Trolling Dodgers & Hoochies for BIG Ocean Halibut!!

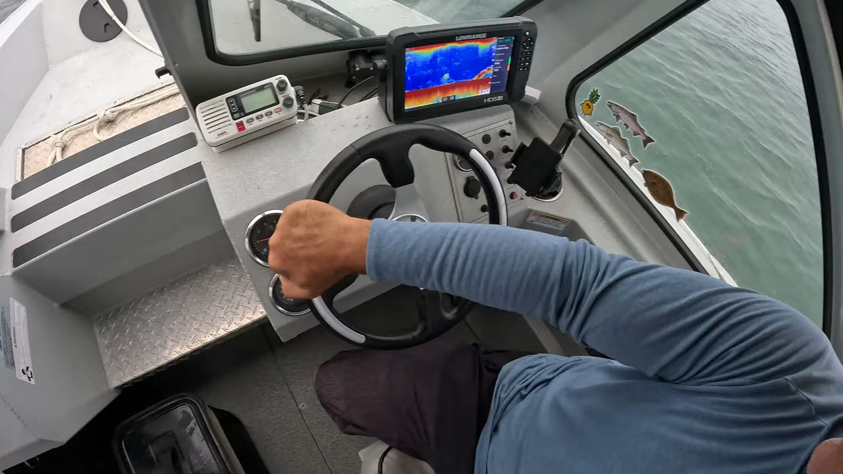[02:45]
That'd be thick, I huh? I think all these are squid. Yeah, me too. And those other things are like mackerel or something.